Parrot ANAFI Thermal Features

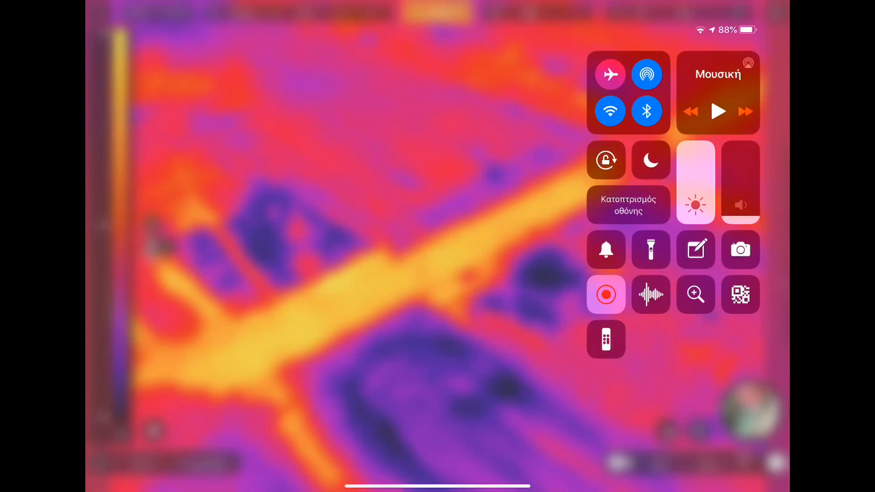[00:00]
We are going to see some Parrot-Anafi thermal features.
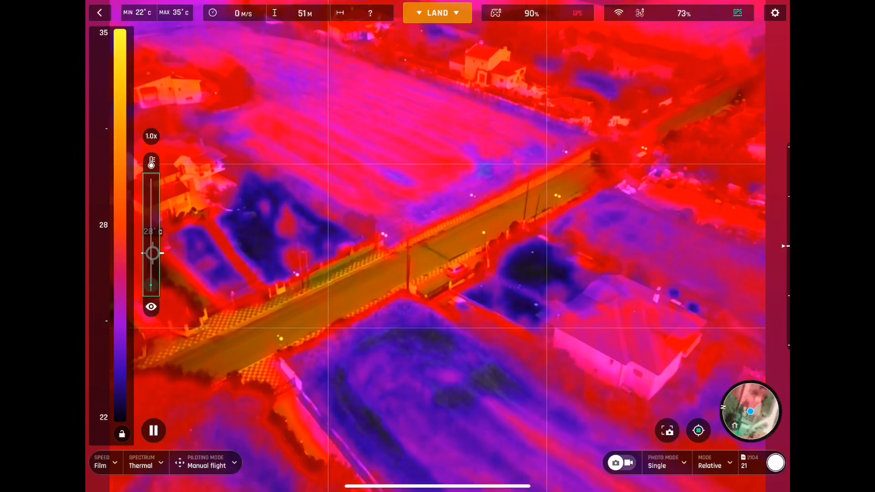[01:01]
On screen: max 35°C, min 22°C
So now we are taking a photo.
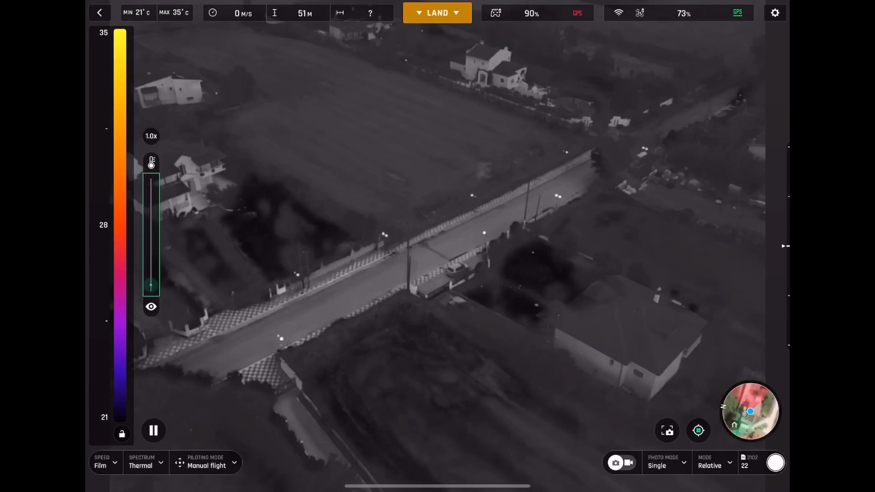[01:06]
You can see that it is a mixed photo.
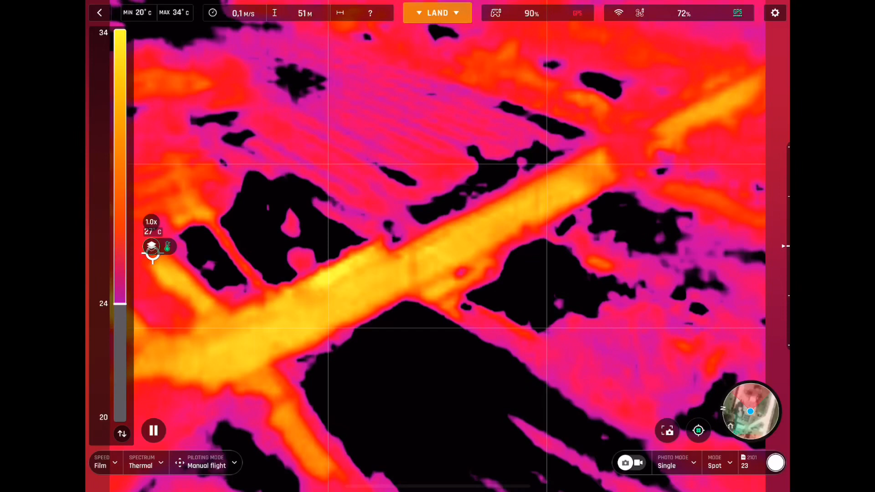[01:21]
On screen: max 34°C, min 20°C
We are switching just to the thermal image. And we will switch between the three modes. The relative, the spot and the...
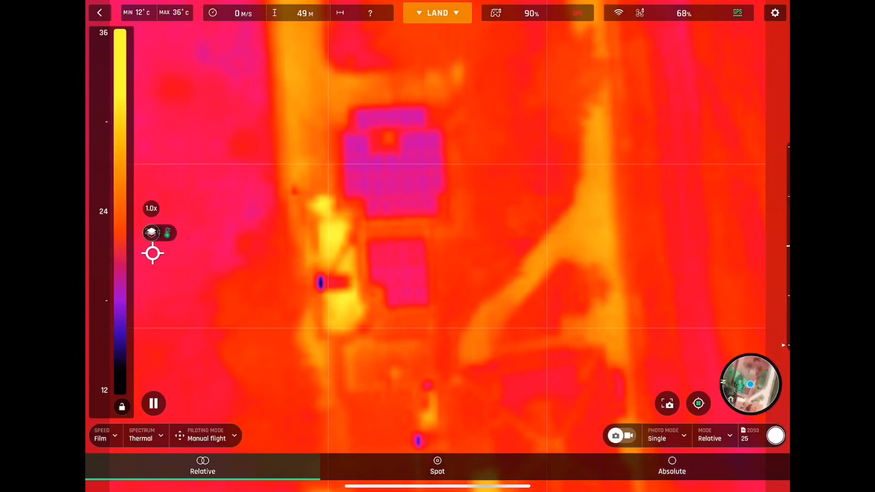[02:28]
So we are changing right now to thermal and you can see the relative,
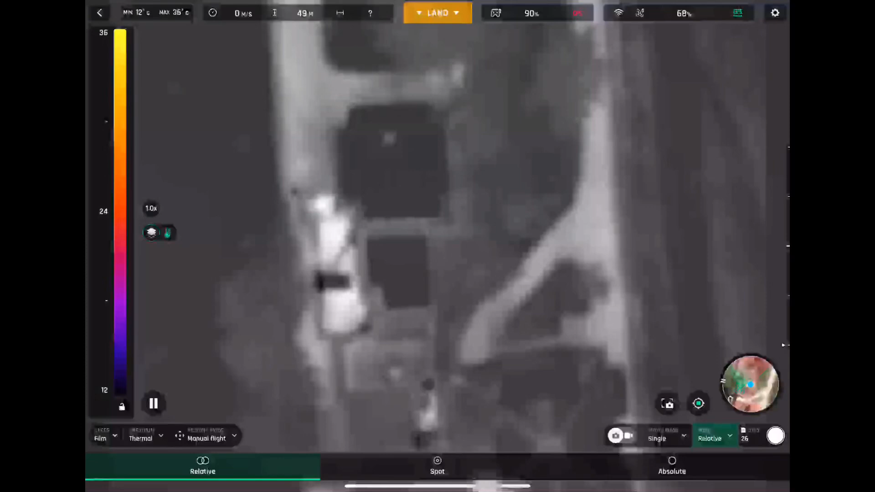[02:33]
the spot and the absolute.
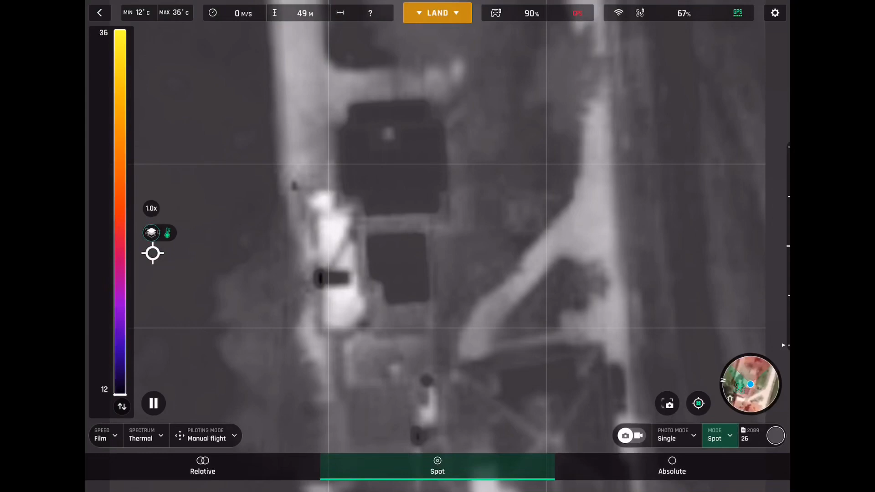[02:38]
On screen: min 12°C
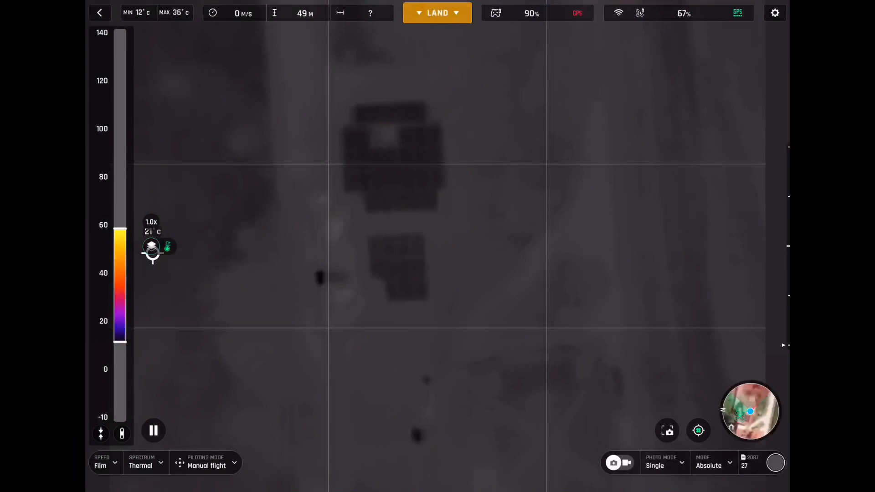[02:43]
On screen: spot 21°C, max 35°C, min 12°C
On the right, you can set the temperature margin
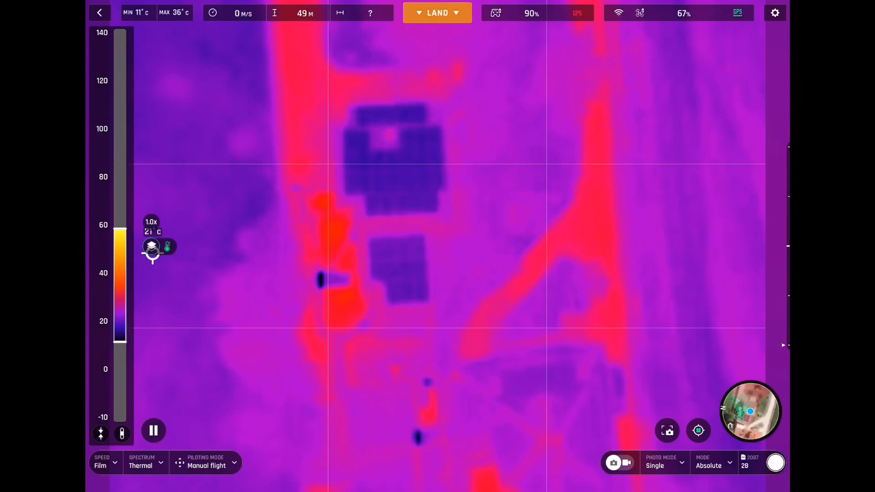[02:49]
On screen: max 36°C, min 11°C
in order to have more accurate results.